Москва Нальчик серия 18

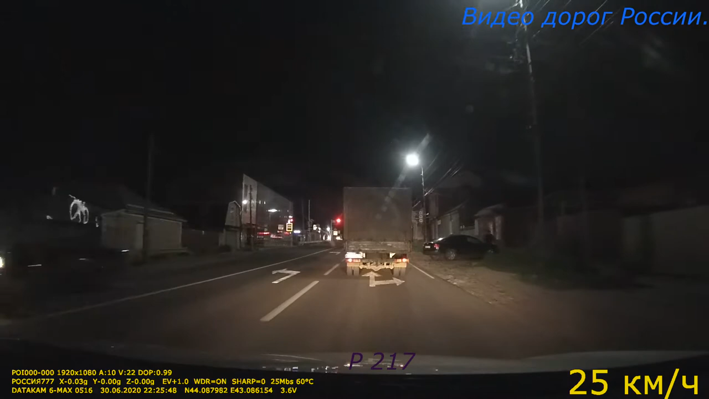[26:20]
Впереди лежачий полицейский. Ограничение 20. Здорово. Давай. Спасибо. Вот, гора Машук, 4 километра. Прикинь, не так уж далеко. Впереди лежачий полицейский.